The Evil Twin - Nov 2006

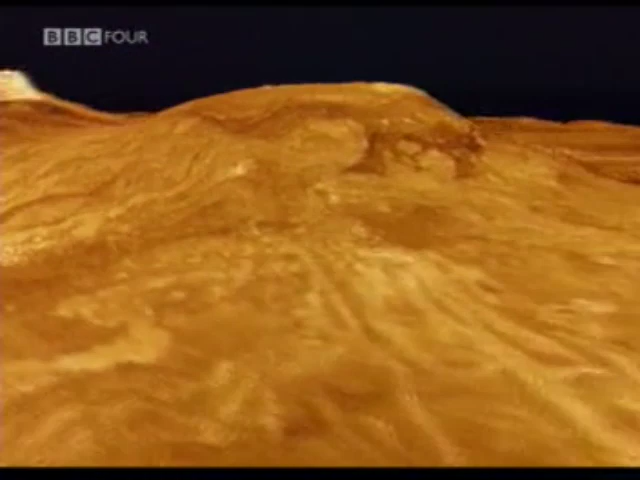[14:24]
it revealed extensive lava fields, large areas of fractured surface, some areas where mountain belts have been folded up.
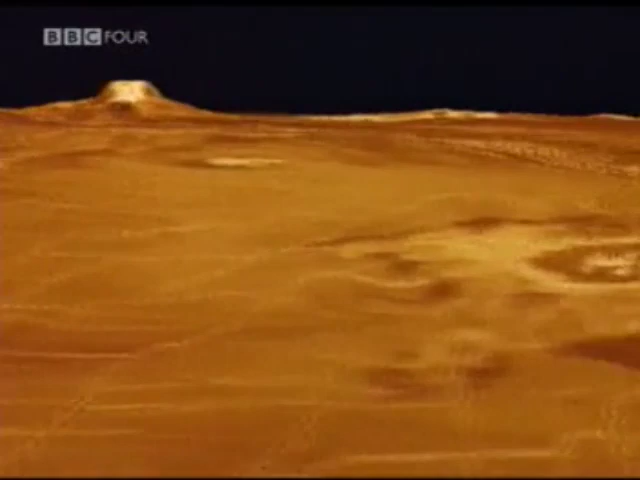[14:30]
There are impact craters scattered around, but not very many. That's how we know that the average age of Venus's surface isn't nothing like as old as the Moon, for example. There's geology going on.
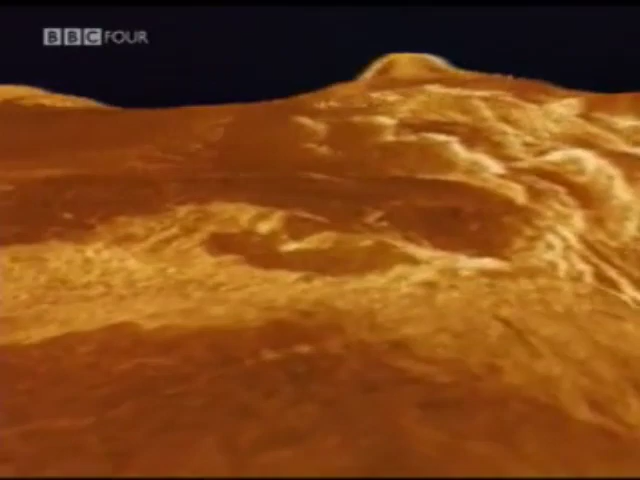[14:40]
There's something to erase the ancient record of impact cratering. And there are isolated mountains of conical shape with features radiating away from them, which can hardly be anything other than lava flows.
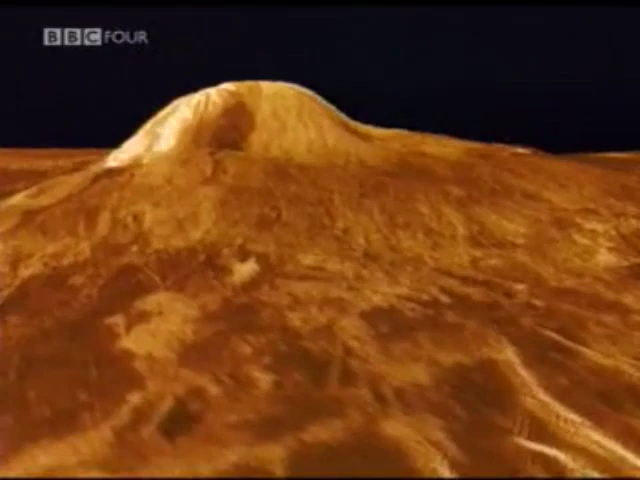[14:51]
And there are deep valleys, too. There are valleys which are fractures, where the surface has been pulled apart tectonically. There are also some gully-like erosional valleys, which we really don't understand at all. A thousand kilometres long, snaky little gullies across the surface, which must have been cut by some flowing fluid, but not water.